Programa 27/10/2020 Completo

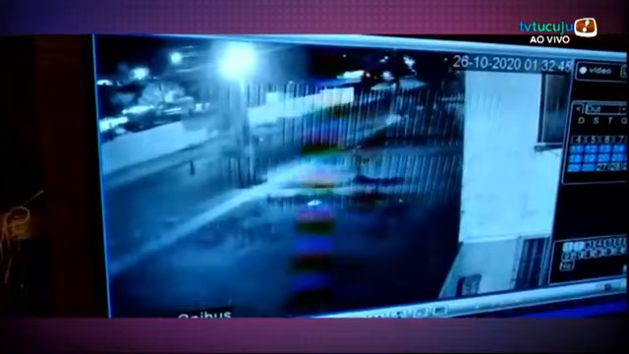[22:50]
Olha a imagem, olha só. Olha a imagem. Ele passou na moto. Olha lá. Tá passando. Dá para ver visivelmente. Lá vem. Olha aí. Ah, olha aí. Bateu. Aí viu? Joga lá contra o poste. Olha, o veículo segue. Foi embora, não parou, não. E tem o de trás... Parou, né? Olha só a imagem como é cruel. Ó, tá vendo?